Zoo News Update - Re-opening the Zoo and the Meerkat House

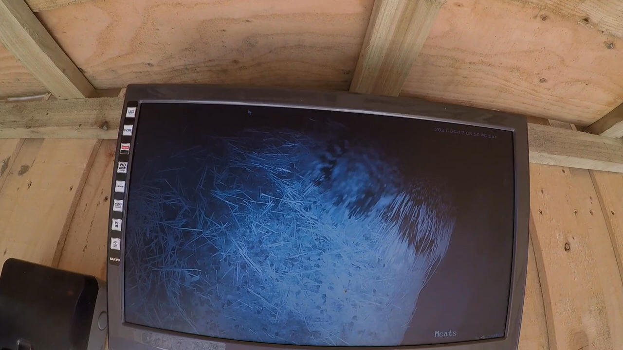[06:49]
what's going on in the porcupine cave at the back because